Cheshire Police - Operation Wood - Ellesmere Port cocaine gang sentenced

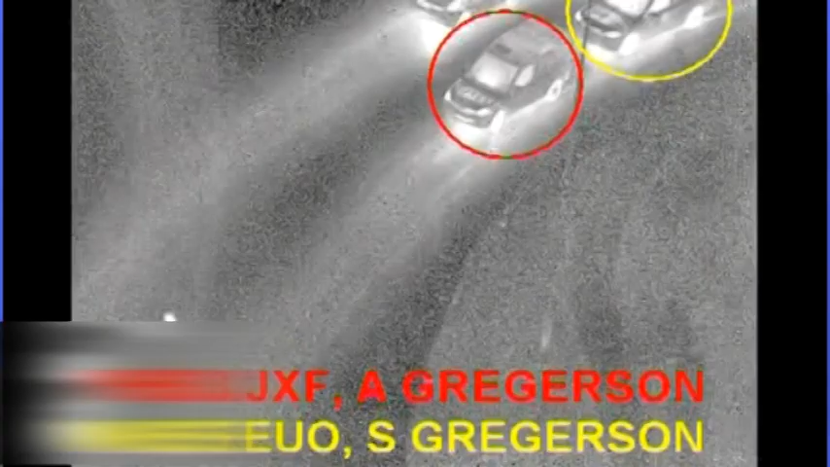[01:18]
On the 16th of December 2009, efforts were made to stop Sean and Anthony Gregerson,
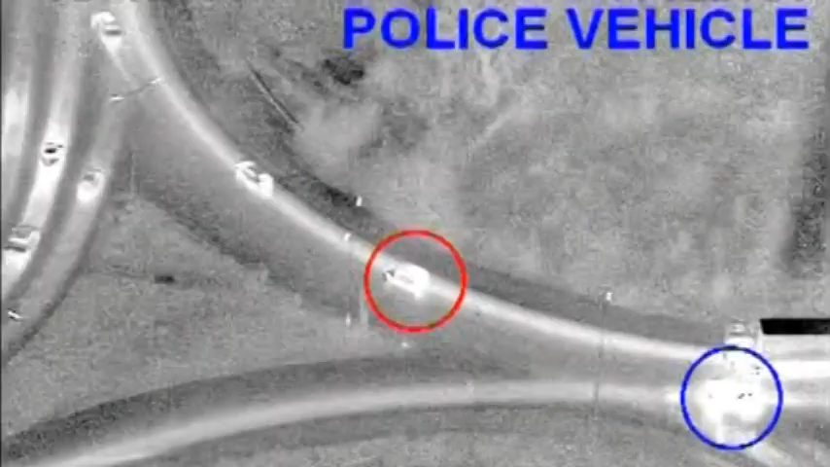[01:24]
who we believed may be in possession of a quantity of Class A drugs.
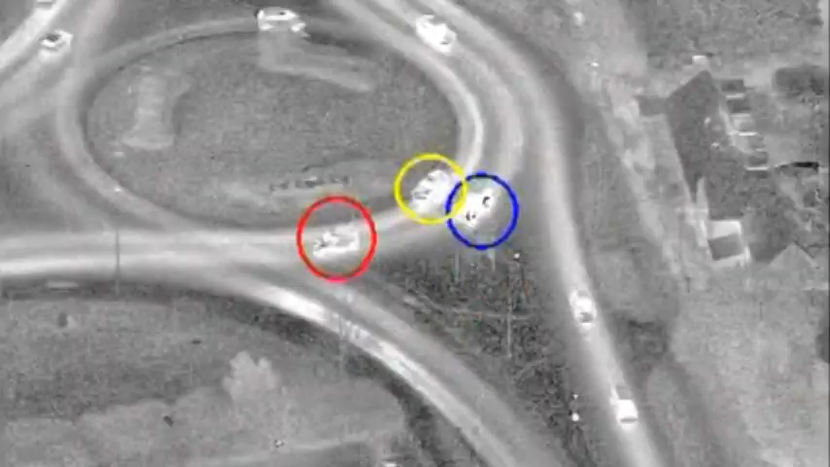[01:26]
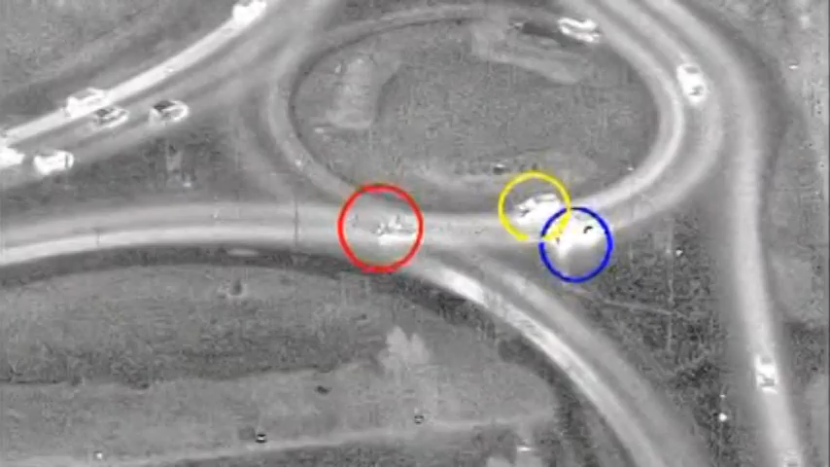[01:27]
The footage from the Cheshire Constable
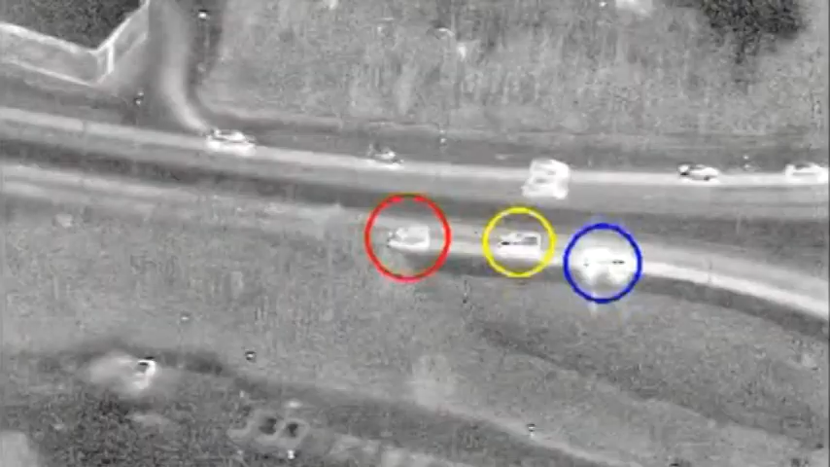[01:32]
Aircraft shows the manner
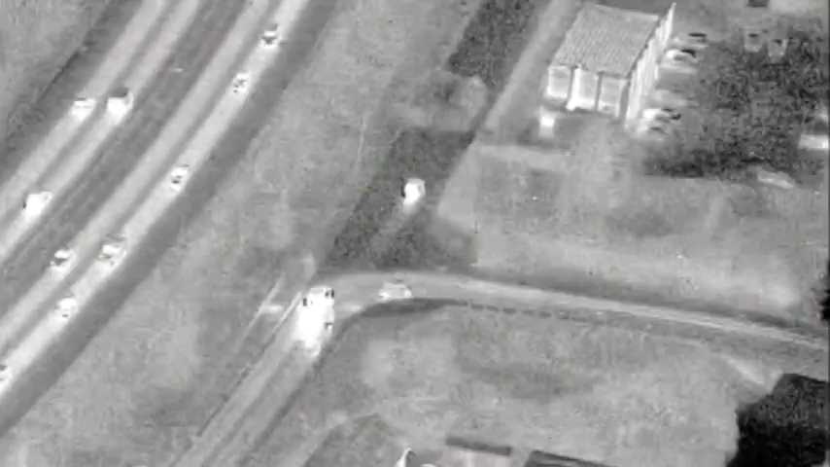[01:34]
in which they behaved in response to our efforts to stop them. It shows their determination in escaping and
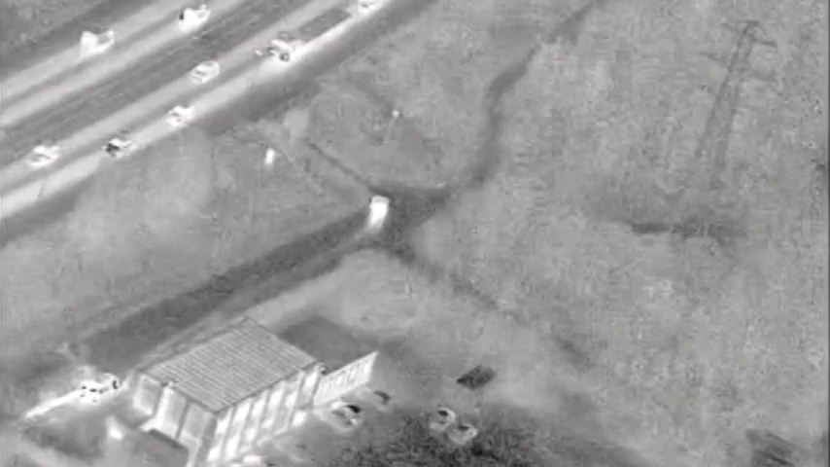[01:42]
evading the stop by a March Police vehicle.
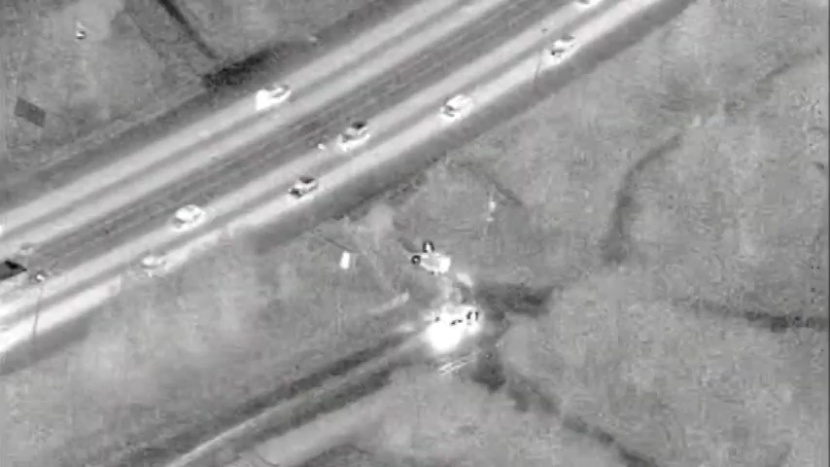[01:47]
It shows a pursuit of their vehicle
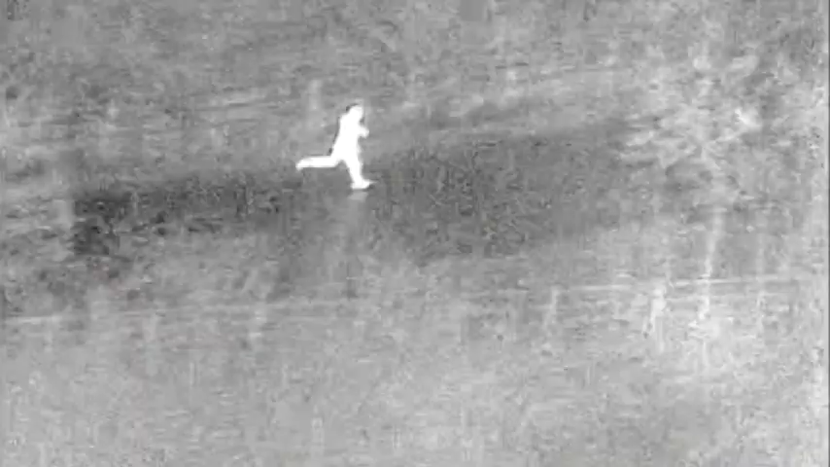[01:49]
and it shows how organised they are in splitting up,
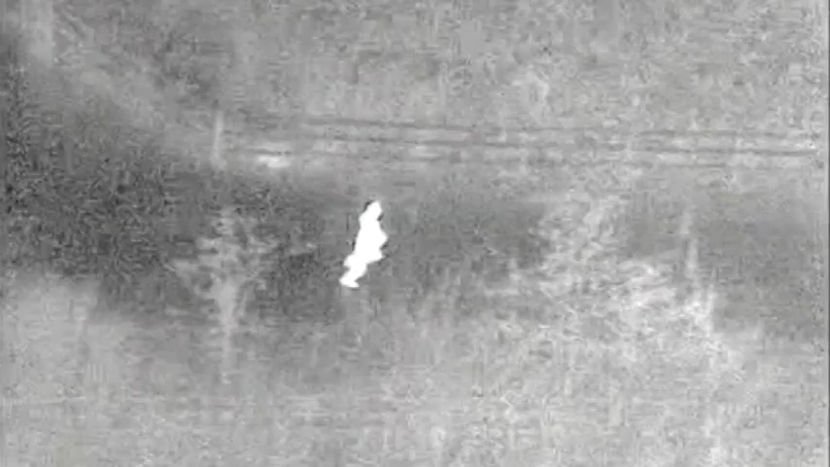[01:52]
in trying to pursue a route to try and escape police capture.
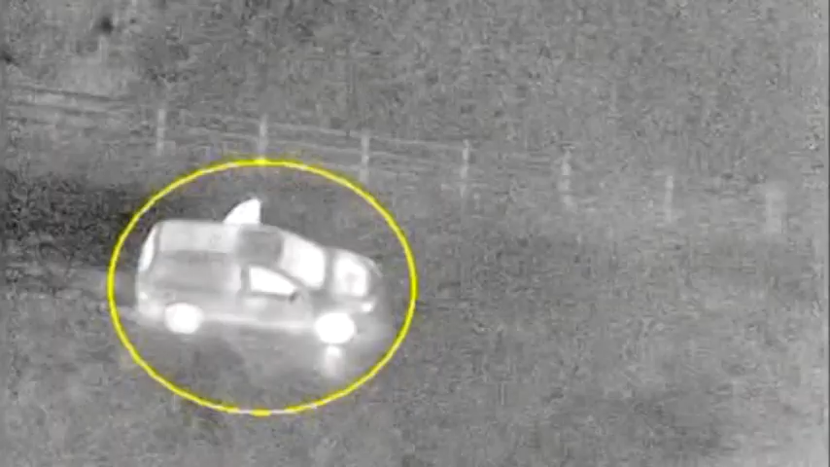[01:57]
It also shows their determination in disposing of that
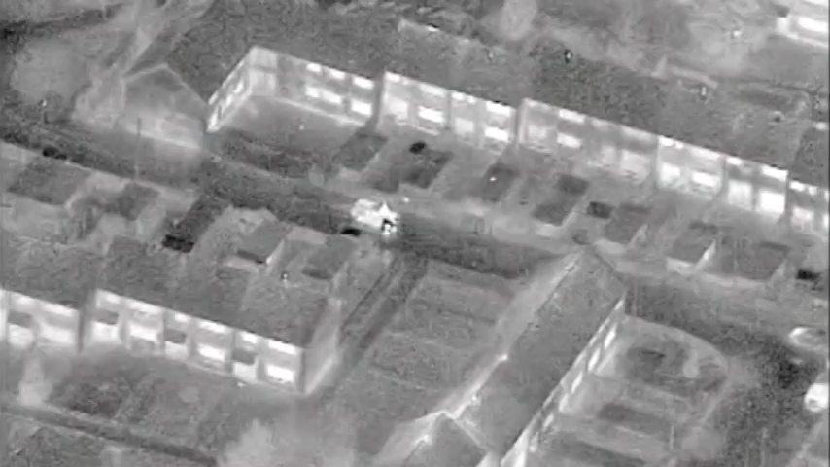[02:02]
kilo of cocaine in a manner which had the aircraft not been with us,